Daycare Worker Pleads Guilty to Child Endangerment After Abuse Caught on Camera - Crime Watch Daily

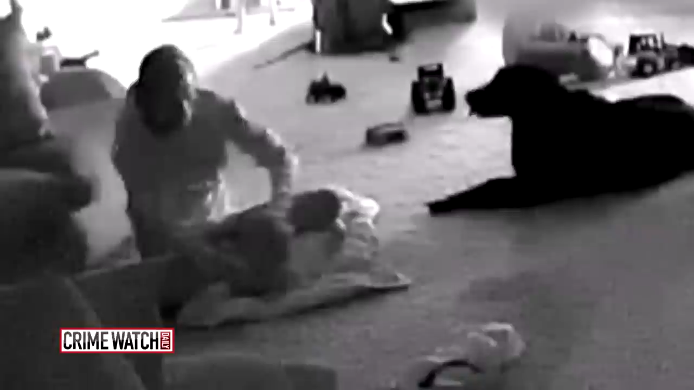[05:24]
they're not crying, they're not fussing, she does not appear distressed, and then she just lashes out for no reason.